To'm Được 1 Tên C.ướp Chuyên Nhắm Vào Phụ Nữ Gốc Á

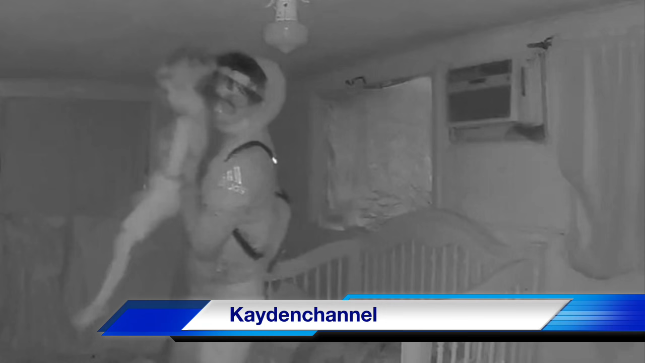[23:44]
sinh của bé Gernon điều này rất đơn giản thưa quý vị hắn nghe thấy tiếng động bên ngoài hoảng sợ và bỏ chạy trước khi bắt cóc được bé còn lại và điều này đã được máy camera giám sát ghi lại và giây sau thì đứa bé song sinh của Cash Gernon đã tỉnh giấc và bắt đầu tìm kiếm người anh em song sinh của mình trước khi bước ra khỏi phòng Monica Sheryl 39 tuổi là bạn gái của bố cặp song sinh là người đang chăm sóc cho chúng thời điểm sự việc xảy ra người bố đã vắng nhà kể từ hồi tháng 3 Sheryl đã xác định danh tính của Brown trong video theo KDFW